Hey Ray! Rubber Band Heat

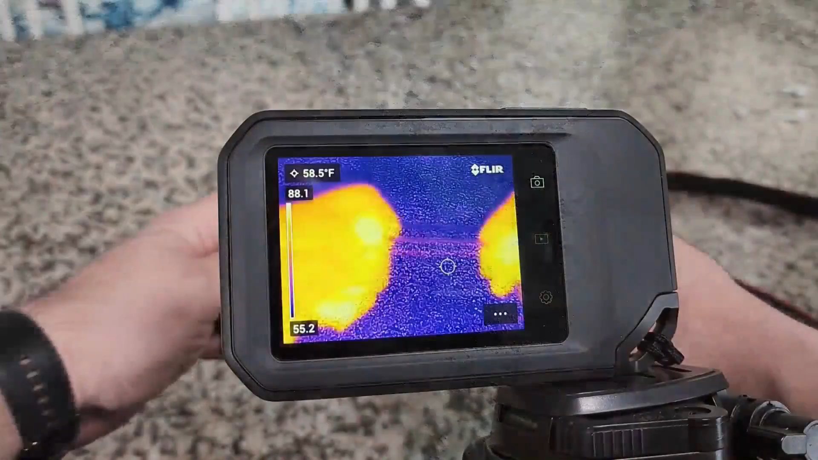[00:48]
actually heats up when you stretch it we can see this in action with a thermal imaging camera as the rubber band is
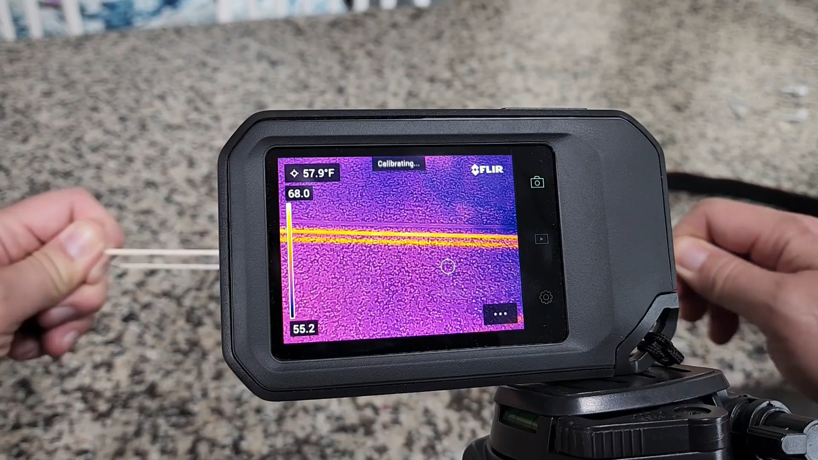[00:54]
On screen: spot 57.9°F
stretched it heats up and when you let it go back into its resting position it literally cools down
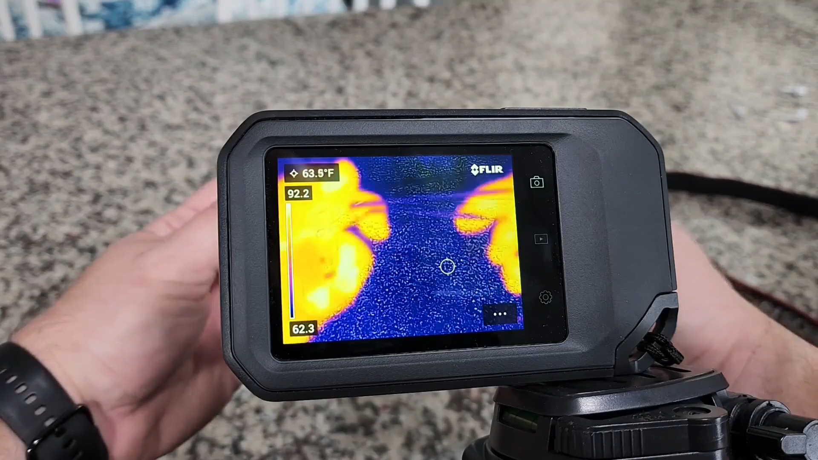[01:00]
On screen: spot 63.5°F
weird it does feel cooler what's happening a thing called entropy
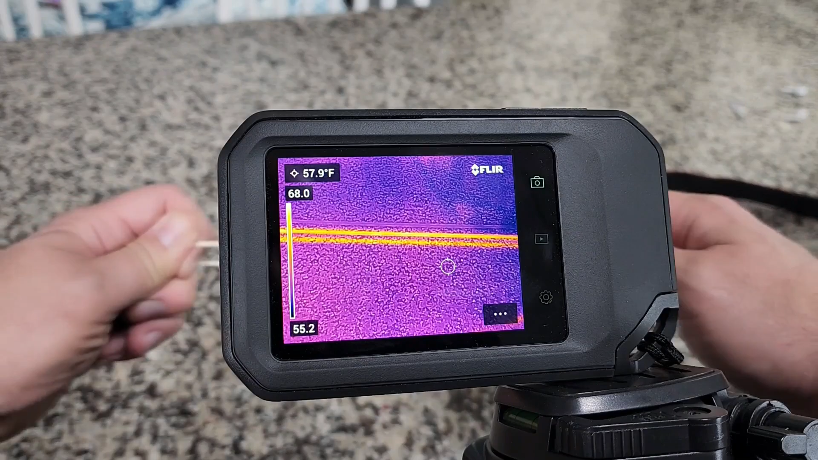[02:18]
On screen: spot 57.9°F
that we can see with the thermal imaging camera and feel with our skin and you'll notice that we did use glasses